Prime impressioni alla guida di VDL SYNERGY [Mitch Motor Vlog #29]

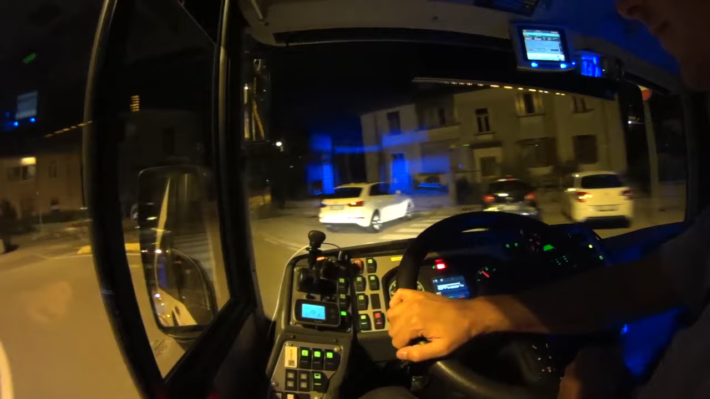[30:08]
Ecco, un'altra cosa che devo capire è la mania di riempire di paletti le rotonde. Ad esempio qua non vedo l'utilità dei paletti sul marciapiede, se non quella di strusciarmi la corriera appena cala l'attenzione.
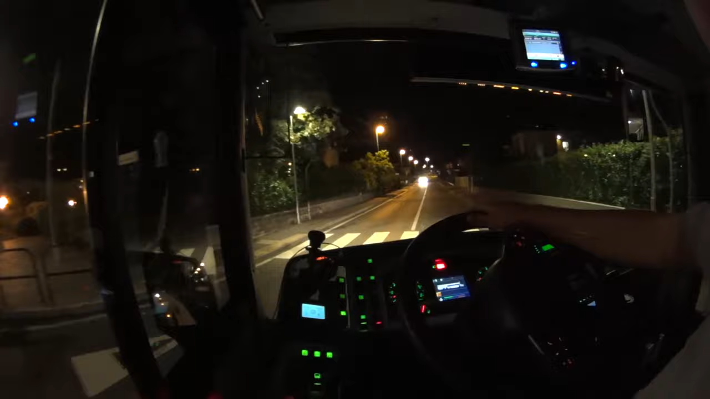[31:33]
altro giro a filo e via. abbastanza già più agevolmente, per fortuna.